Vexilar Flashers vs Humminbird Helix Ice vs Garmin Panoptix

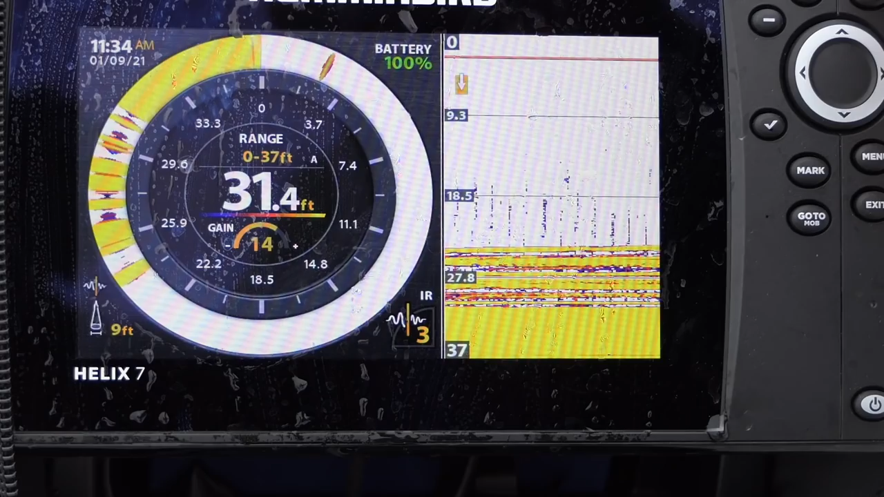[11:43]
On screen: depth 31.4 ft
I'm just going to go to the flasher because I want to show you the features of that. One of the things I will complain about with the Hummingbird screens is they get very dirty very fast.
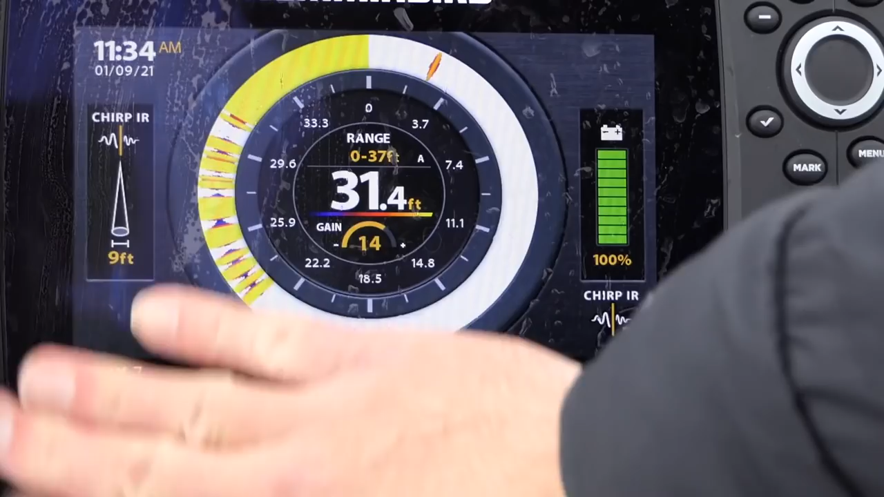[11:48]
On screen: depth 31.4 ft
More so than my Garmin screens.
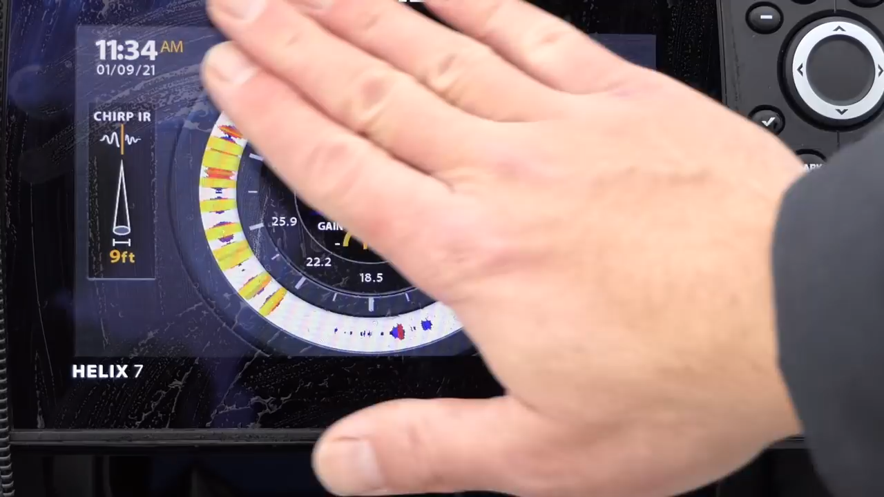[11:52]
So they just tend to smear worse. But you have your battery reading here, your interference rejection. And then this tells me the diameter of my cone at the depth I'm in.
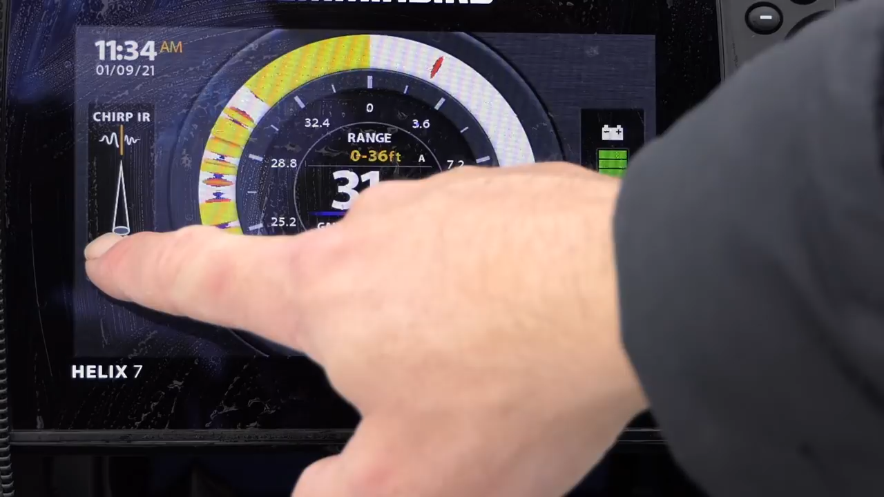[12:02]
So I'm 31 feet of water. There's 9 feet diameter on the cone. So this is the bottom here at 31 feet.
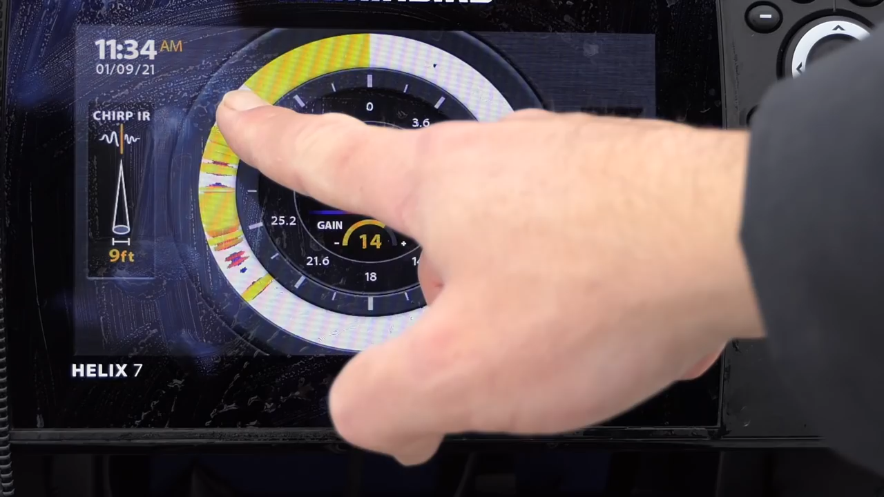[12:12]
So 0 to 36 is my range. My gain is set at 14.
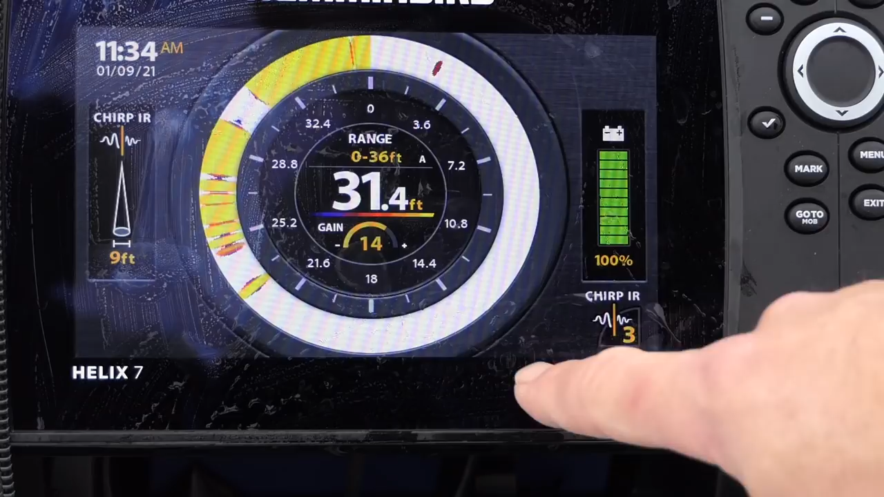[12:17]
On screen: depth 31.4 ft
And these are all fish.
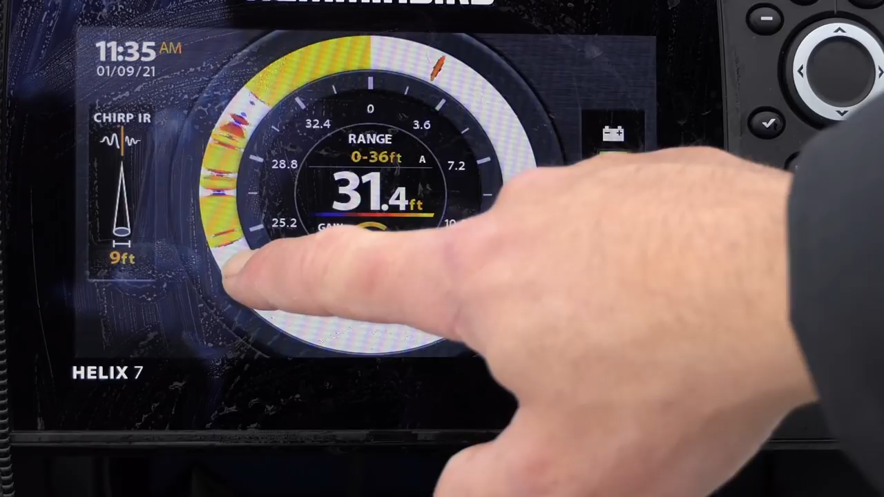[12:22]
On screen: depth 31.4 ft
And that's just a giant stack of perch down there. They're just thick as thieves in here right now. And I'm going to drop my jig down and let you see the difference of how that looked versus the flashers that Wyatt was showing us on the Vexilar. So there's my jig going down on the right-hand side of the screen.
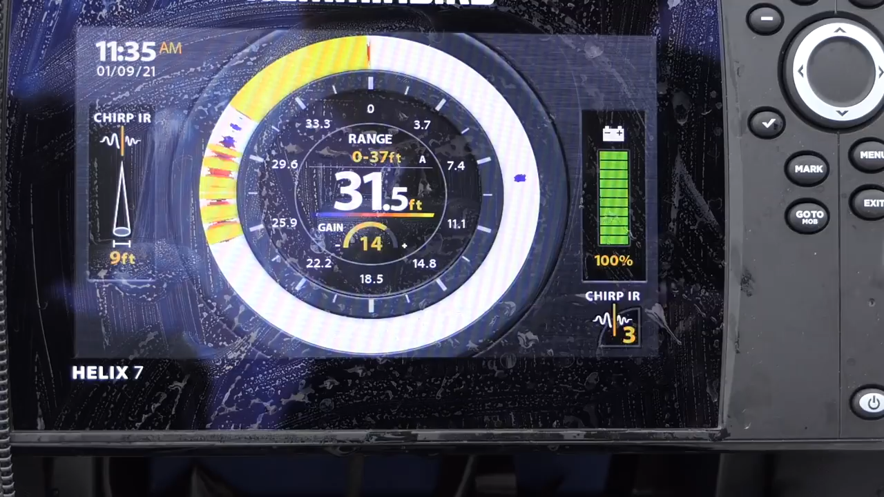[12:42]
On screen: depth 31.5 ft
This random flashing here is interference from their Vexillars. One thing you'll notice is unlike his screen, which had complete flashes across, if I go to the menu here, I can change the flasher style to full color. So now it looks a lot like his screen. Here's my jig. Here's all the fish down here.
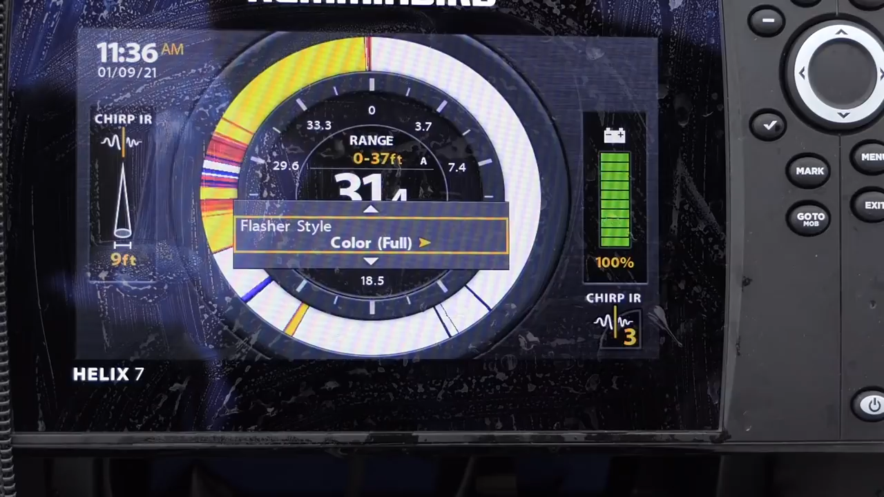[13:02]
Getting some interference from his transducer, but not terrible.
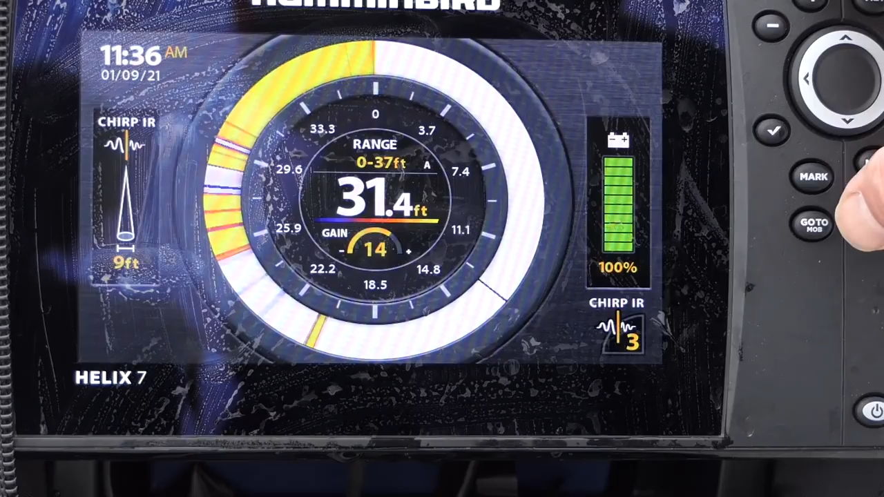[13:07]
On screen: depth 31.4 ft
But I actually prefer what's called a scope setting.
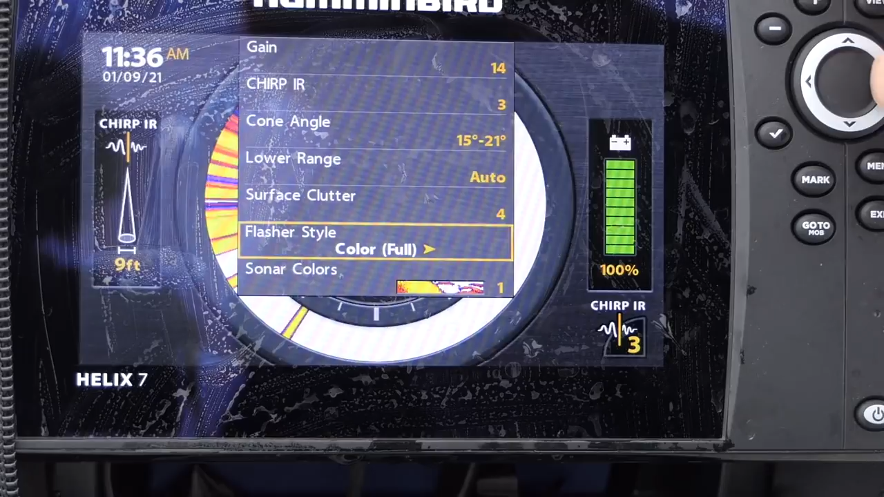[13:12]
So if I go to menu, go to a scope. Now the strength of the return is a function of both.
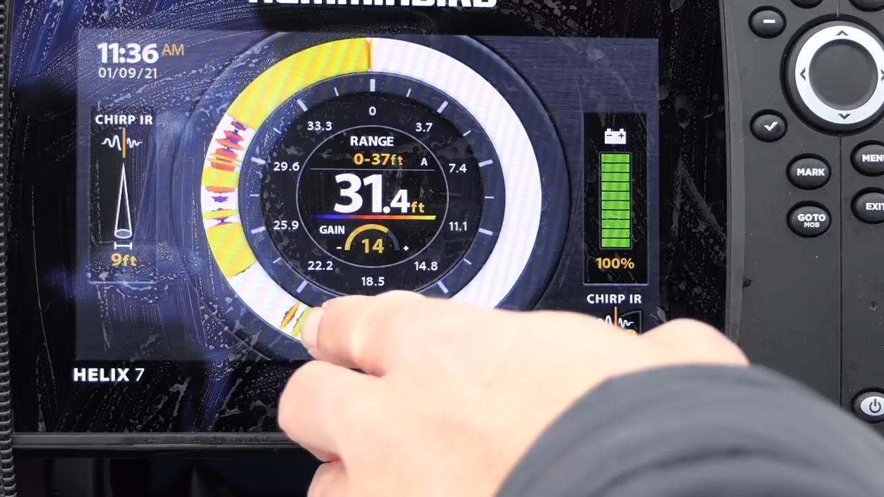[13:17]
On screen: depth 31.4 ft
There's a fish coming up to my jig right here. The size of the mark and the strength of the return is a function of both color and diameter.
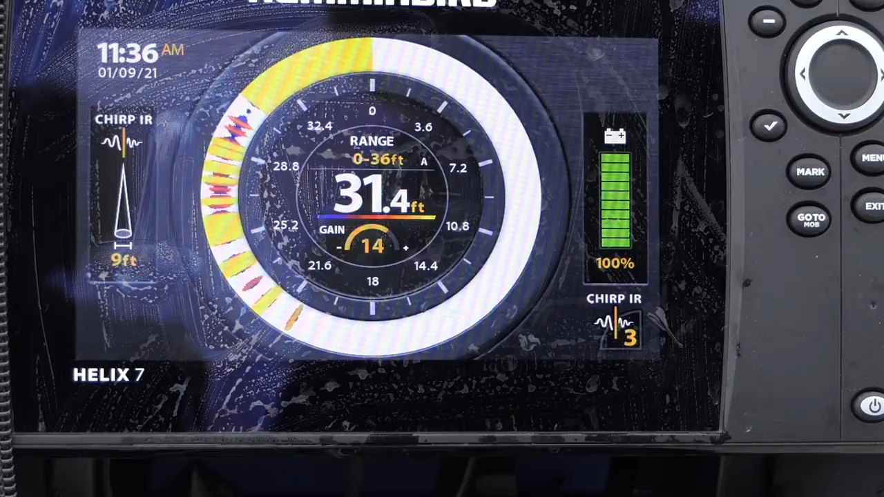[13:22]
On screen: depth 31.4 ft
So if they fill the screen, they're pretty much right underneath the cone. I'm going to drop my jig right into this school of fish right here.
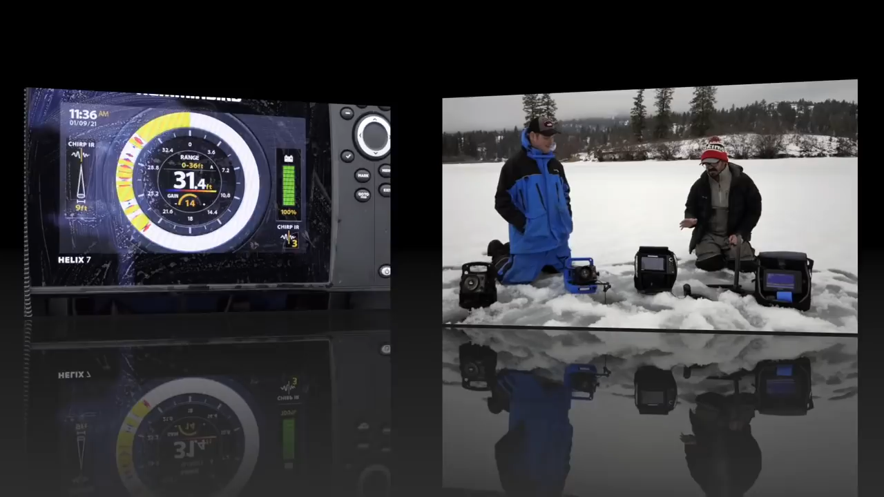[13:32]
On screen: depth 31.4 ft
So I have a question for you. So if you had the Humminbird set up on your boat, could you just take that Humminbird and plug it in right into your boat with that transducer you have on your boat from Humminbird? So this transducer is really designed for ice fishing. So it's a narrow cone and it does not provide the imaging.